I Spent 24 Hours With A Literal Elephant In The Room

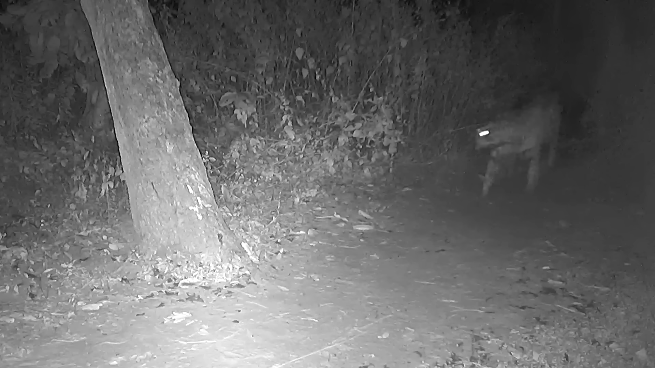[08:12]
That was about 20 meters from my room.
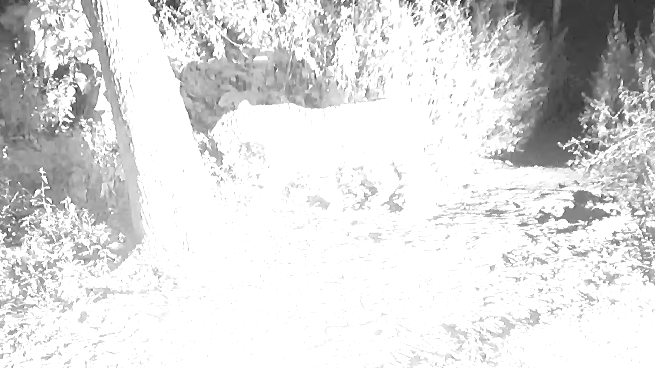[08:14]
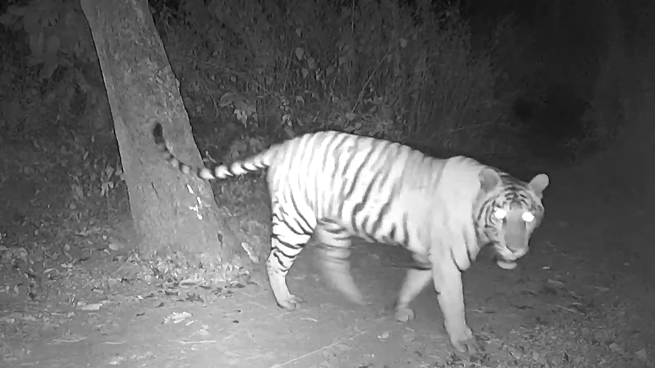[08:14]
An enormous tiger. And he wasn't coming for tea. It's so scary to know that there actually was a tiger.